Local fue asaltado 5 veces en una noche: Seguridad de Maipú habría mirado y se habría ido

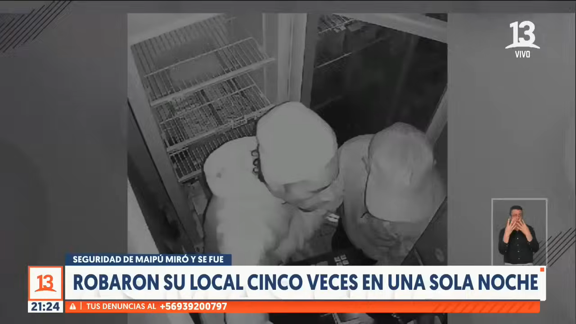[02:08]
Volvamos a la madrugada del 3 de noviembre. Tras casi 20 minutos al interior, en solo 60 segundos, los sujetos cargaron el automóvil con mercadería del local.